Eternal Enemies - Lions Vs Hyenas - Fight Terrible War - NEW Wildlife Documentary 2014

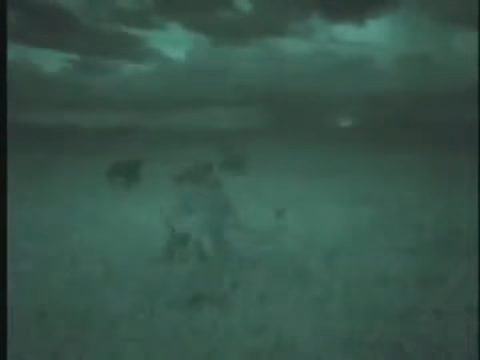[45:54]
The lions steal kills, and the so-called cowardly hyenas are often merely out to reclaim their prey.
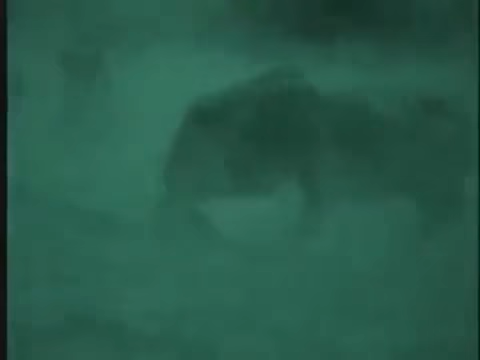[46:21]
The hyenas persist even though a single blow could be fatal.
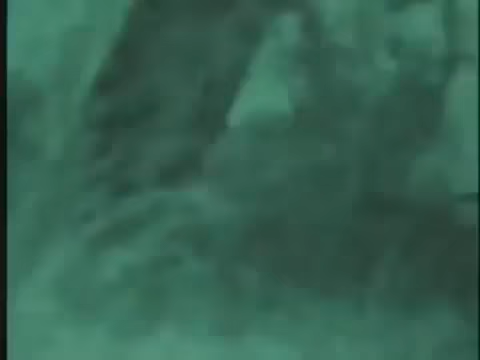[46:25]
This frequent nighttime behavior has never been recorded before.